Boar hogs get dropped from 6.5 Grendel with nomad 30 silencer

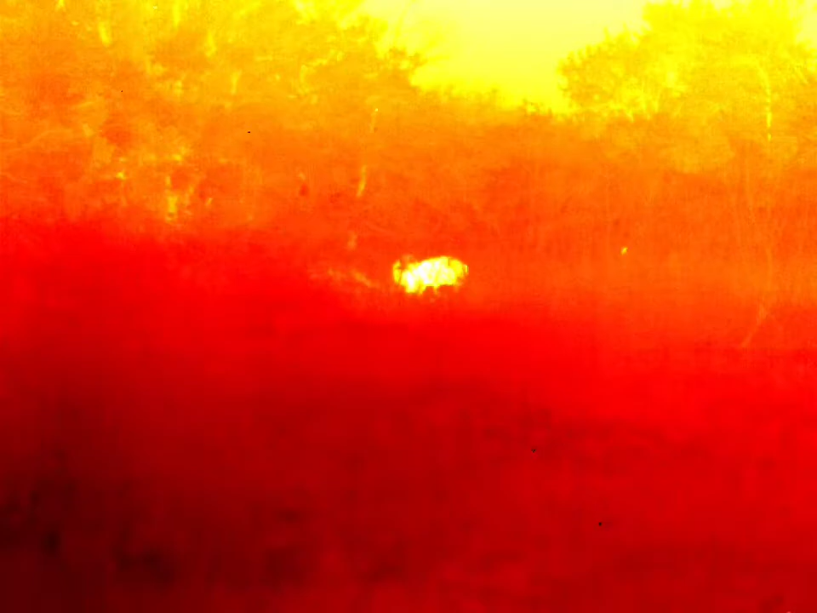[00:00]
I got it now, are you ready? I got the one on the left. I got the one on the left. I got the one on the left. Alright.
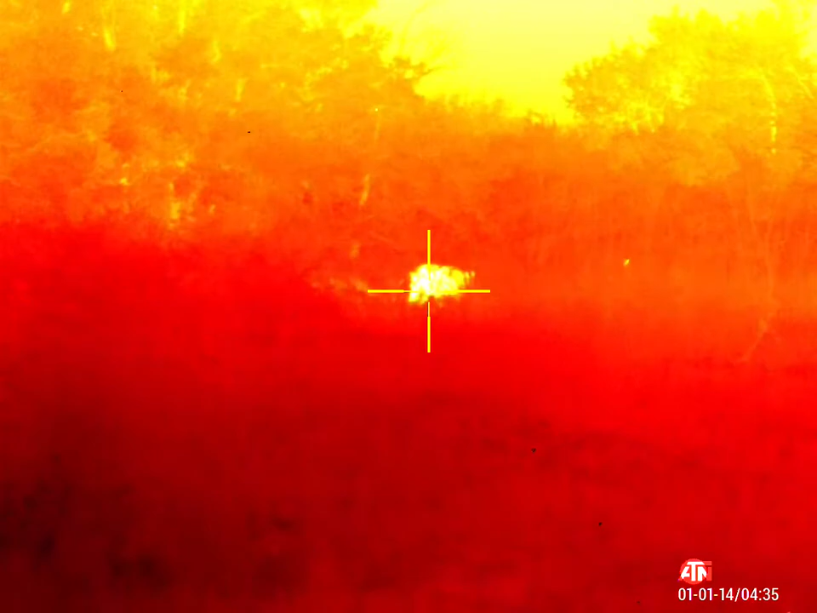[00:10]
No, I got the one on the left. Okay. I got the one on the right. Alright. Three. Two. One.
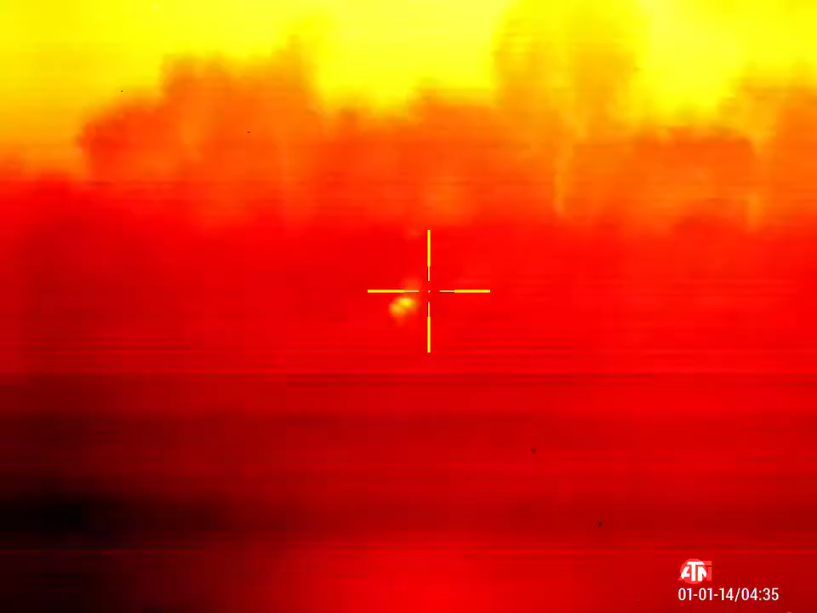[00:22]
Good hit.
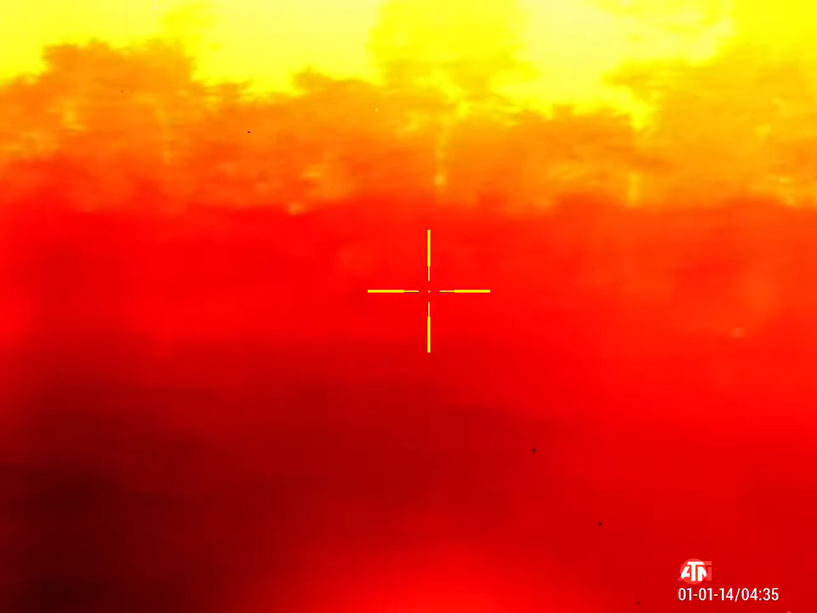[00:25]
I heard a hit. I like the one on the right here.